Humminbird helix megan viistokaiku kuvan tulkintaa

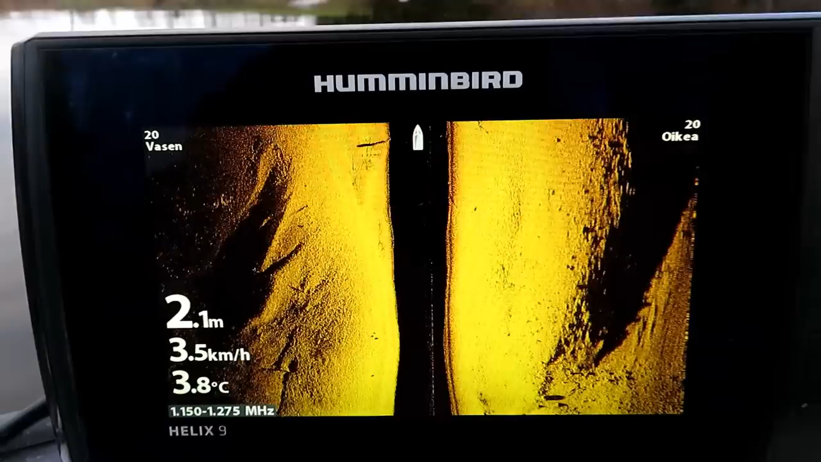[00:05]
On screen: depth 2.1 m, water 3.8°C, speed 3.5 km/h
otettahan tässä tuossa vähän viistokaikua tutkittaa
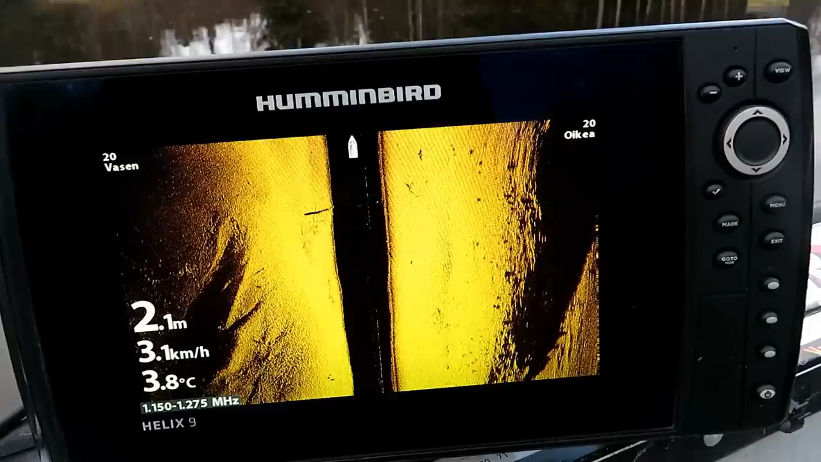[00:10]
On screen: depth 2.1 m, water 3.8°C, speed 3.1 km/h
ja minä koitan teille vähän tulkita mitä teillä näkyy kaikkeen.
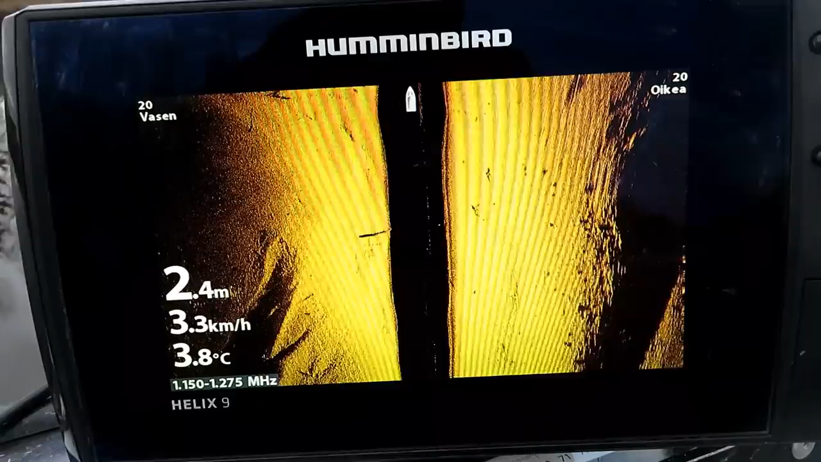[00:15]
On screen: depth 2.4 m, water 3.8°C, speed 3.3 km/h
Kaikki, että pitäisi sitten ihmiset
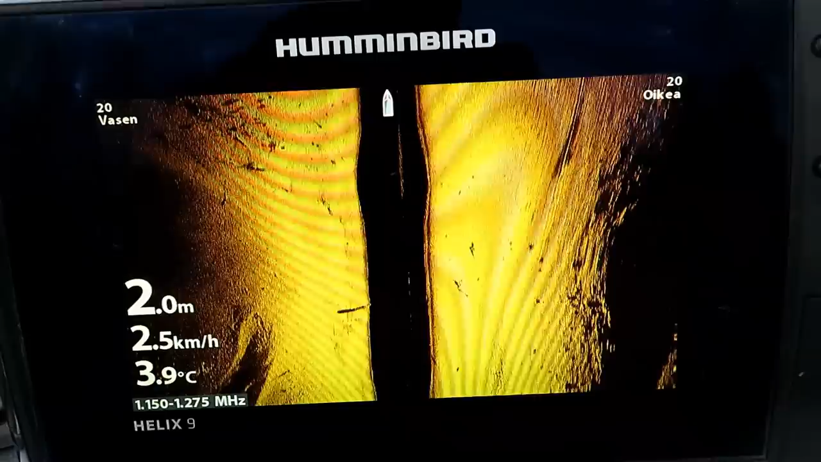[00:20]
On screen: depth 2.0 m, water 3.9°C, speed 2.5 km/h
vähän jyvälle tästä viistokaikuhommasta ja tässä minä ajelen joessa ihan hiljakseen
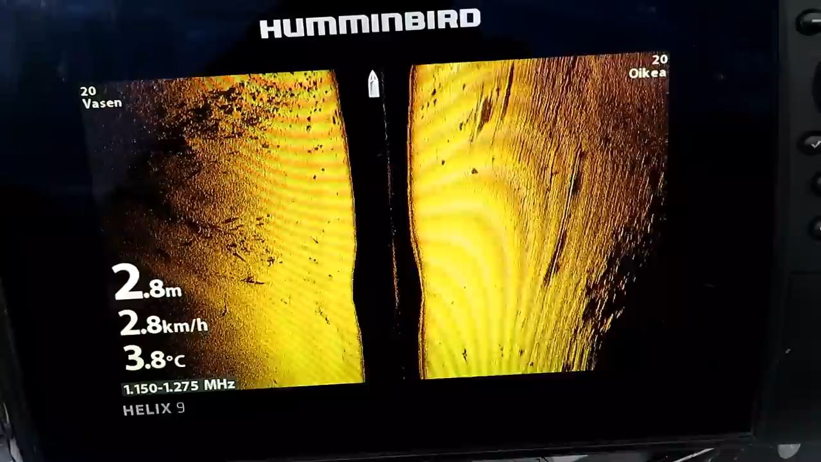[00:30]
On screen: depth 2.8 m, water 3.8°C, speed 2.8 km/h
Nämähän nyt on tiellä kaikki pohjo, siellä on kive, karikko,
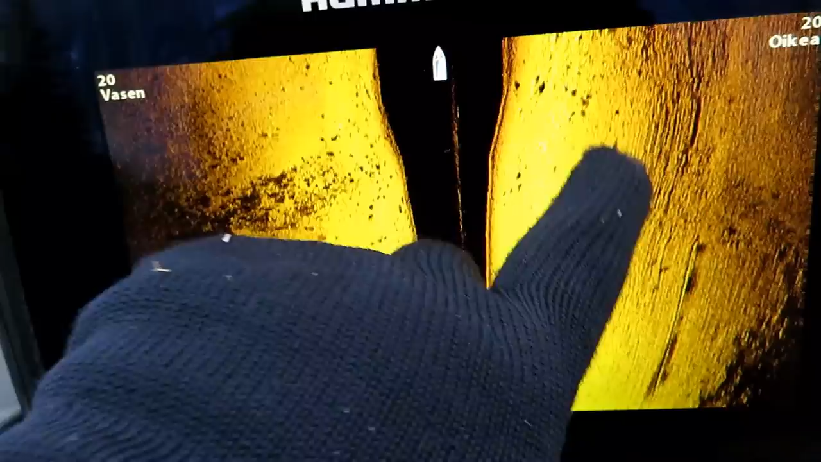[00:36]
mua mitä näkyy
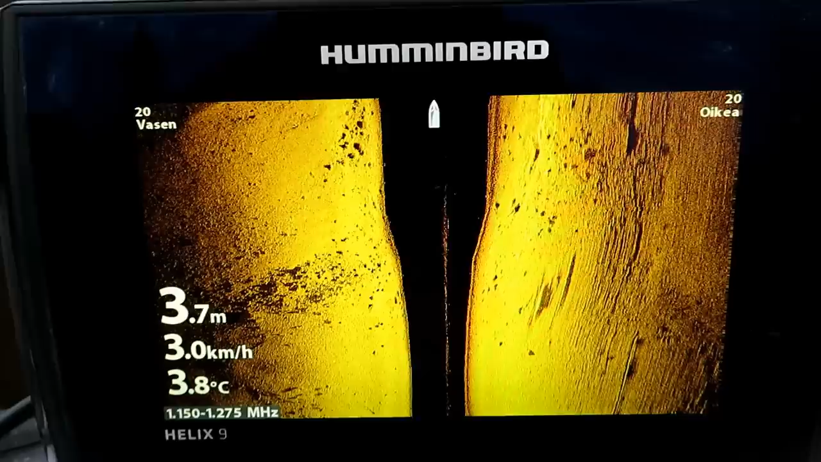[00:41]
On screen: depth 3.7 m, water 3.8°C, speed 3.0 km/h
erilaista tavaroita mitä tuolla pohjissa on, tuossa on kivi,
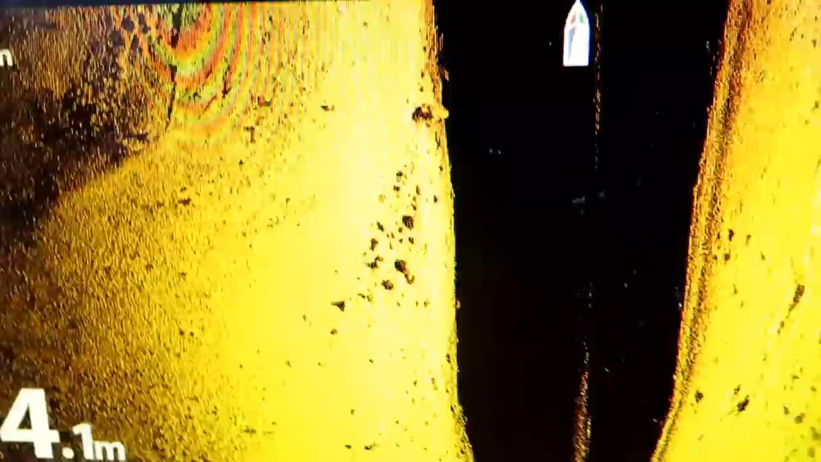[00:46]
selvä kivi tuossa.
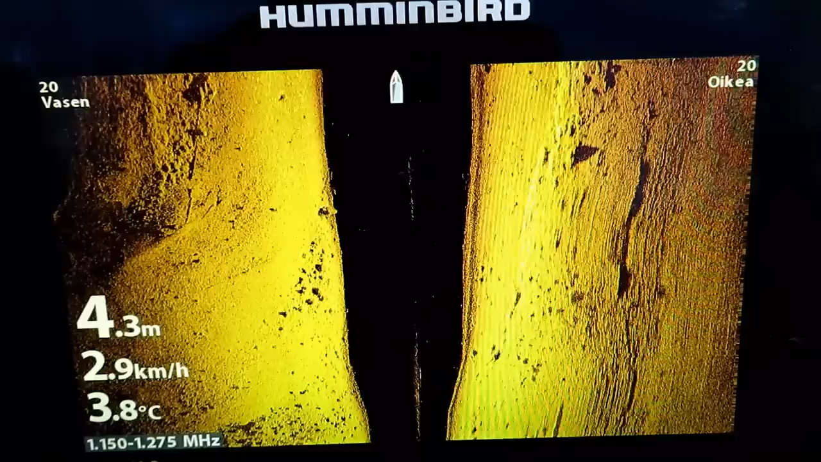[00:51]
On screen: depth 4.3 m, water 3.8°C, speed 2.9 km/h
Tällä kive ja kala erottaa kyllä selvästi, varsin jos on isompia kaloja
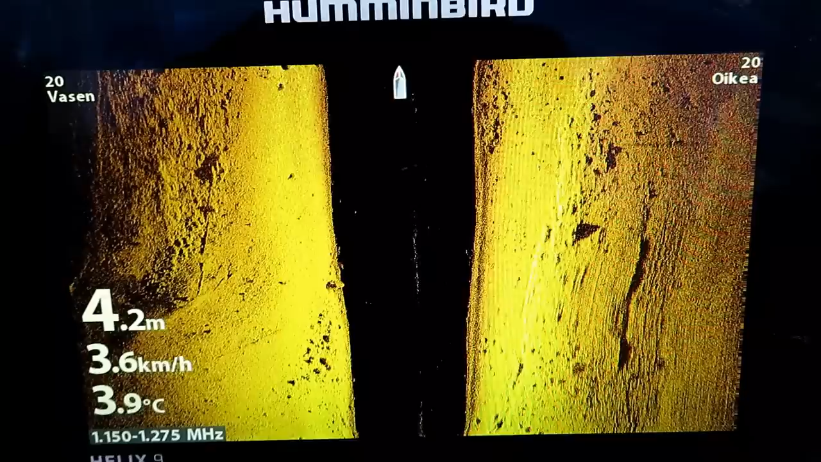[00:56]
On screen: depth 4.2 m, water 3.9°C, speed 3.6 km/h
niin sen erottaa kyllä mikä siellä on kala ja mikä on kivi.
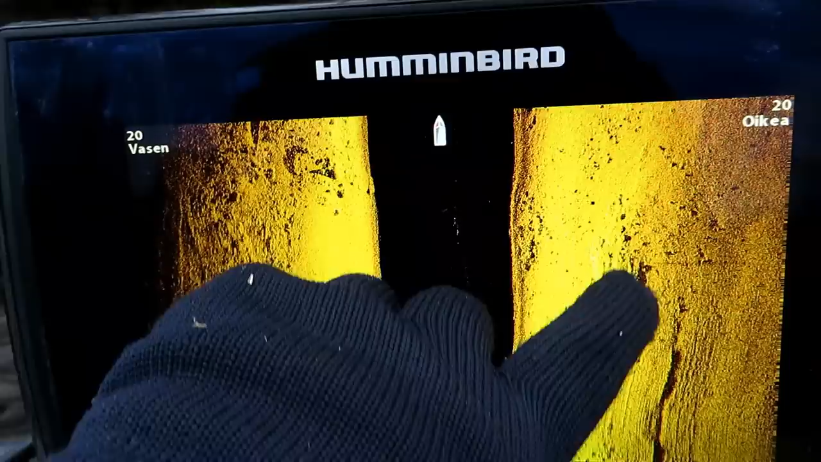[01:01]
Nämähän nyt ihan muanlaisia järeillä näkyy, että ne on. Tuossa on mennyt joku tuollainen tuhkikki.
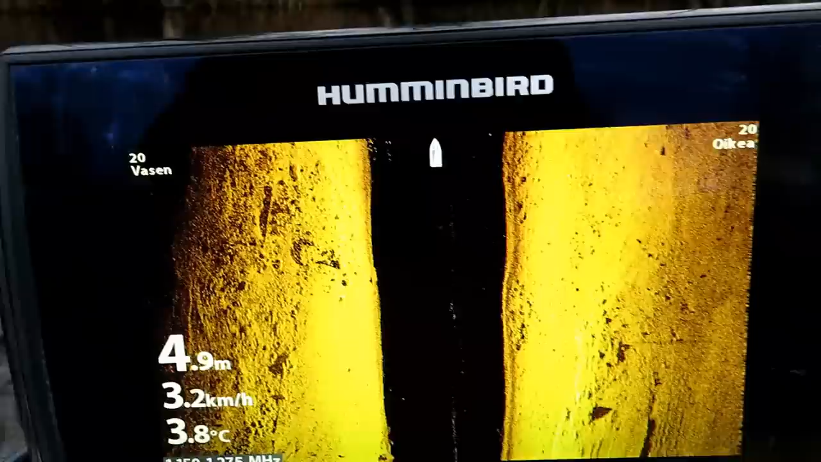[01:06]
On screen: depth 4.9 m, water 3.8°C, speed 3.2 km/h
Tiedänä mitä tämmöistä rupeisi tulemaan, minä kahtaankinpas tuo on.
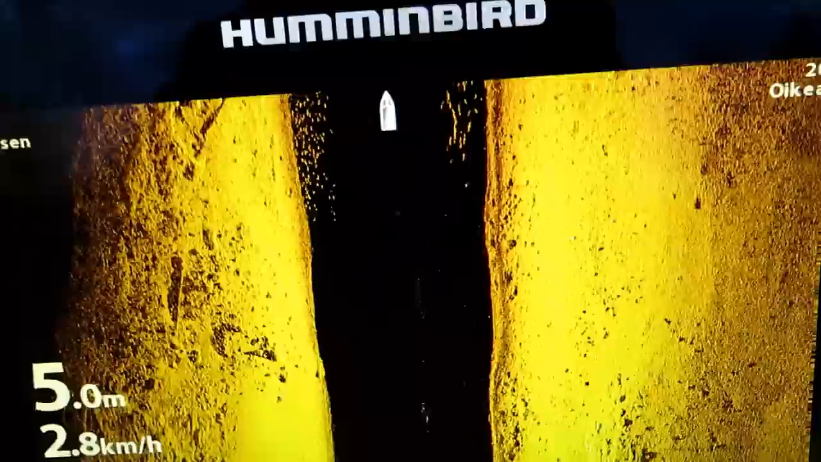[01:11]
On screen: depth 5.0 m, speed 2.8 km/h
Tuo on sitten pikkukallo. Hirveästi okumallakin puolella, vasemmalla ja oikealla näkyy pikkukalloja. Me voidaan jää nyt tehdä, että lähettäpäs kaartamaan oikealle.
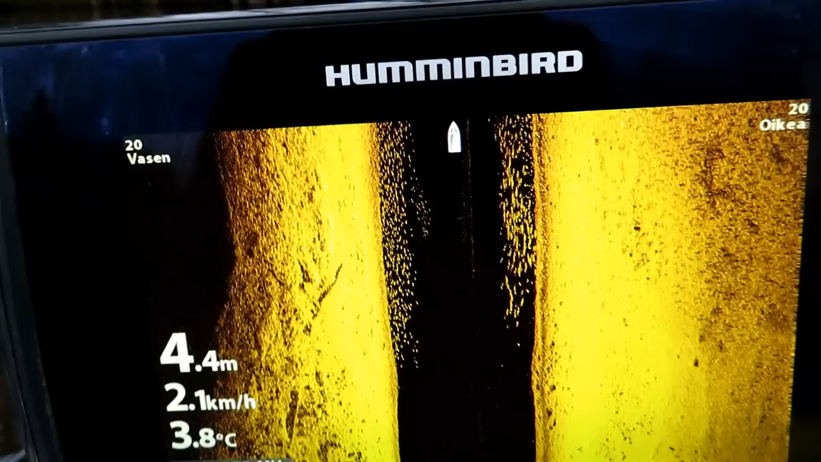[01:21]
On screen: depth 4.4 m, water 3.8°C, speed 2.1 km/h
Lähdetään kaartamaan oikealle puolelle, missä se näettää tuota oleva.
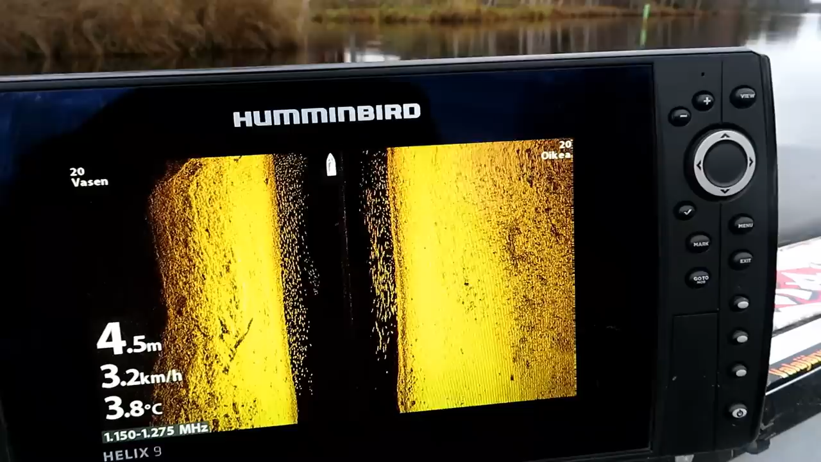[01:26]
On screen: depth 4.5 m, water 3.8°C, speed 3.2 km/h
Ja pistetään tuohon nyt normikaikun rinnalle.
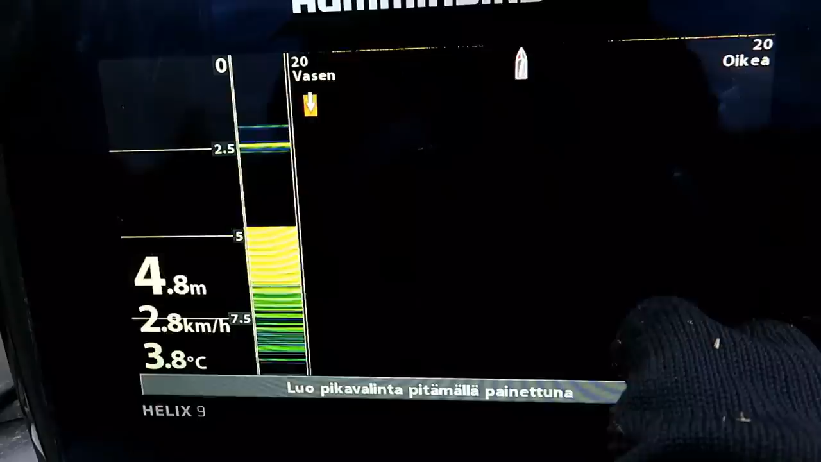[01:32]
On screen: depth 4.8 m, water 3.8°C, speed 2.8 km/h
Tuone.
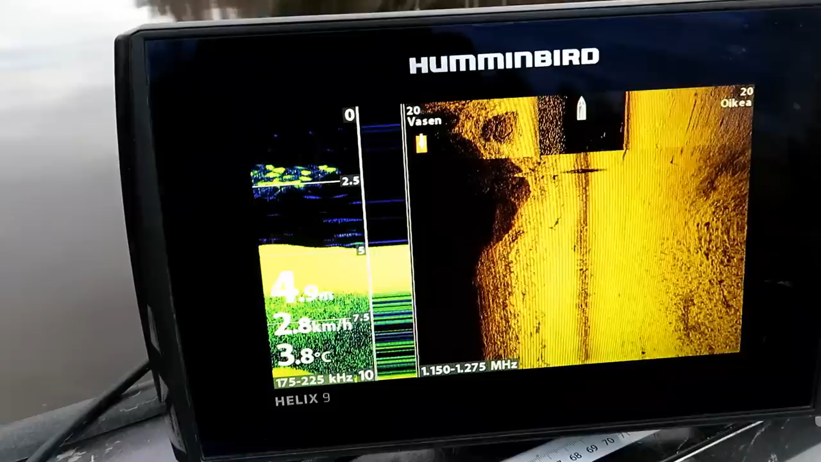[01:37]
On screen: water 3.8°C, speed 2.8 km/h
Siellähän näkyy heti, niin kun näette, niin siellä on pikkusilippua.
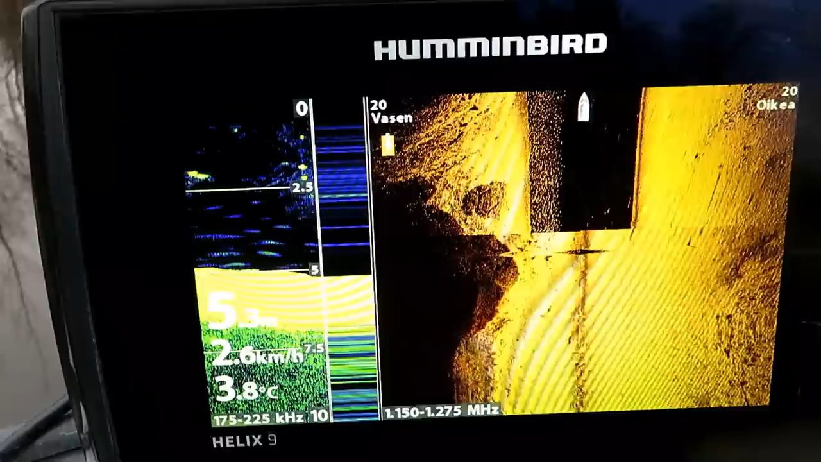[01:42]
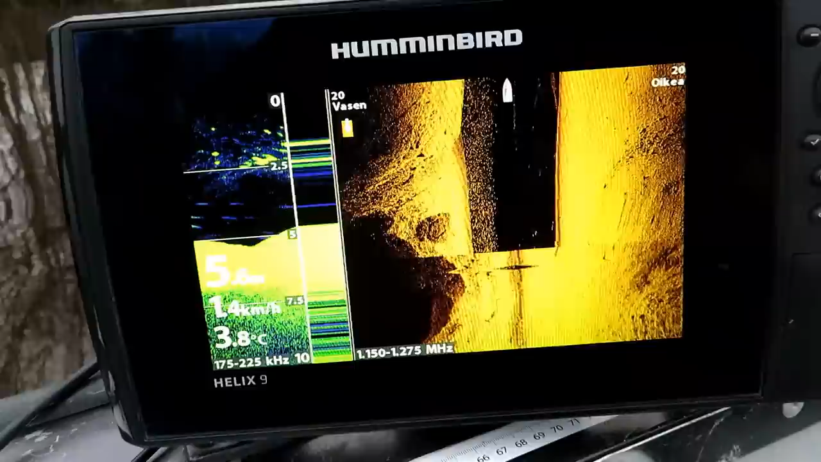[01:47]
On screen: water 3.8°C, speed 1.4 km/h
Pikkusilippua tuntuu olevan ruuvun täävelta, että noin paljon on tässä pikkukallua.